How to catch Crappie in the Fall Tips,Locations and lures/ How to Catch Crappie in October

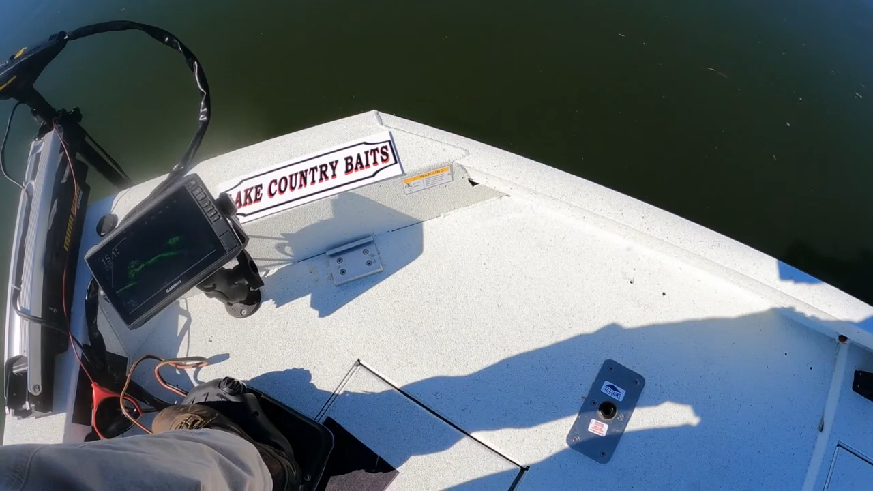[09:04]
Uh, so I have my live scope set out looking 45 feet. So I'm looking out into the water 45 feet. And there's a picture of just
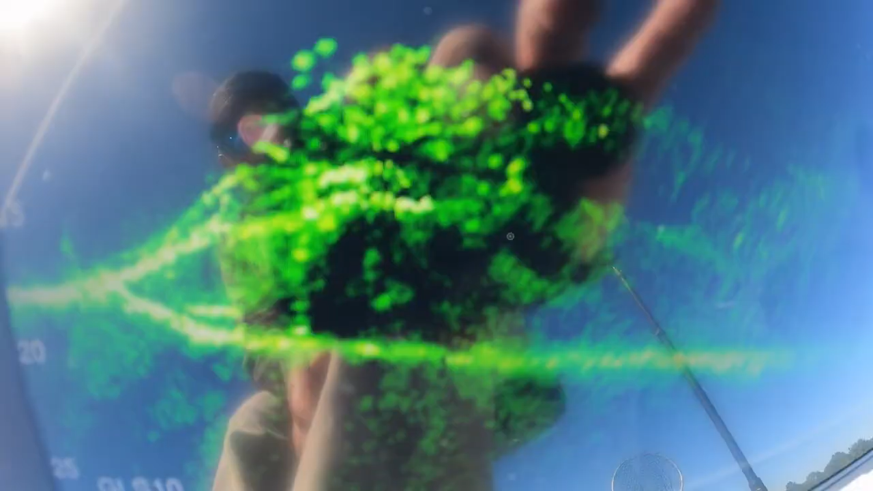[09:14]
how many crappie are out on this hump right there.
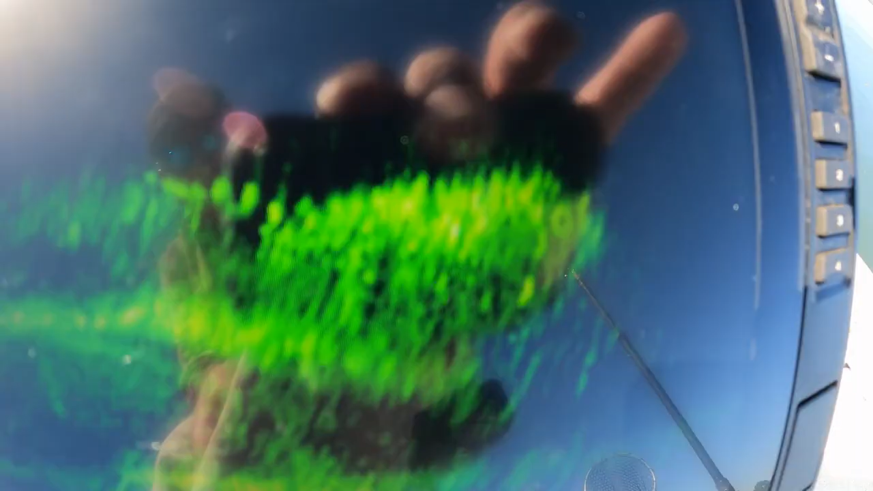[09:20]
And I'm going to zoom it in just a little bit.
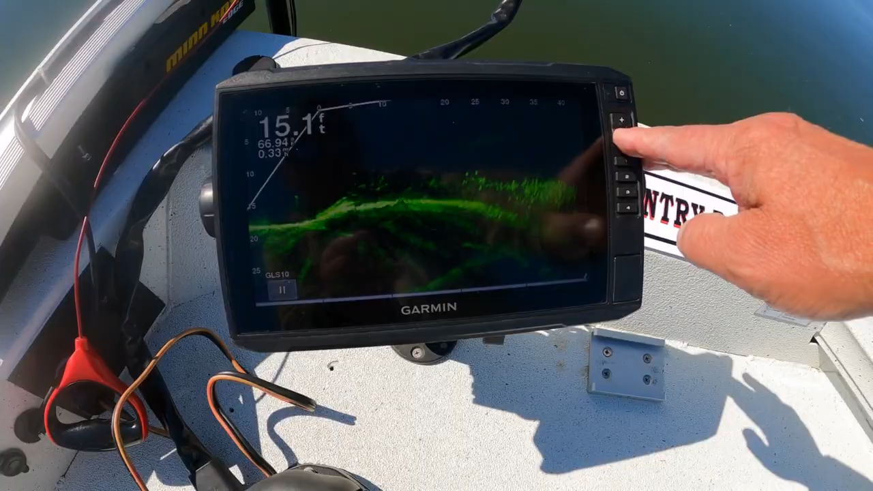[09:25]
On screen: depth 15.1 ft
Uh, let's zoom it in to about 35 feet. And
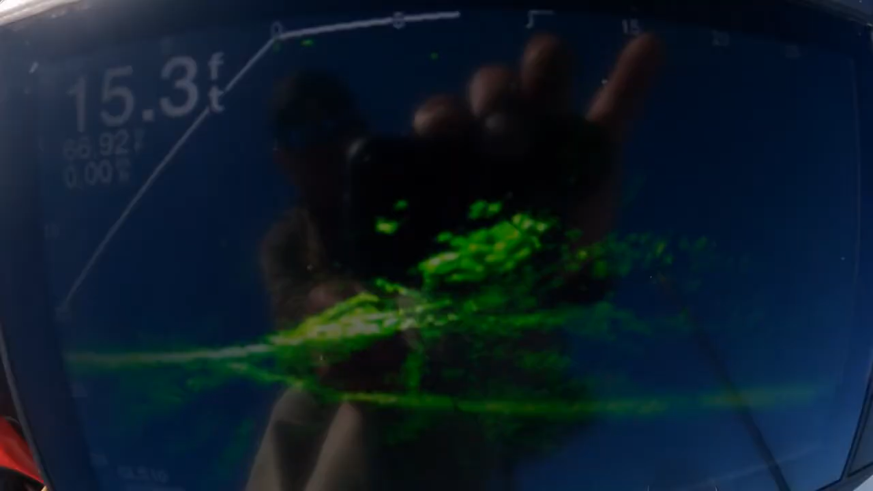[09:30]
On screen: depth 15.3 ft
I'm going to get right back over them. Boom.
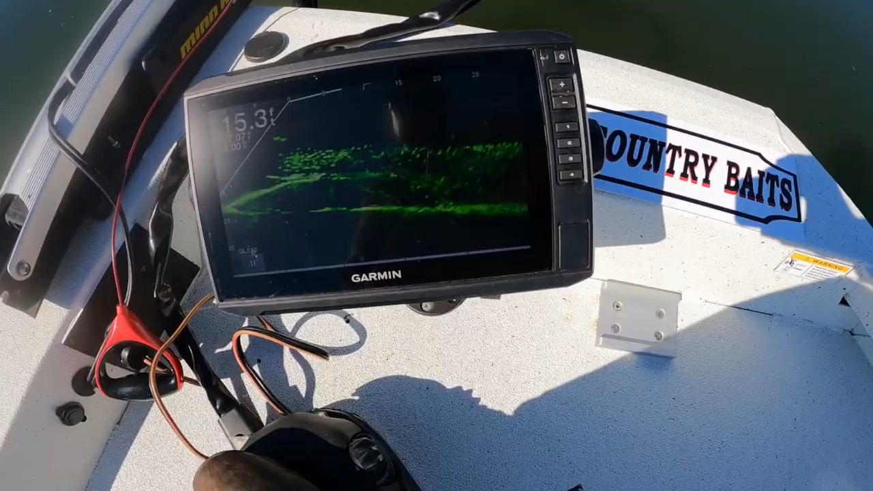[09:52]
So right now I'm going to switch. Um,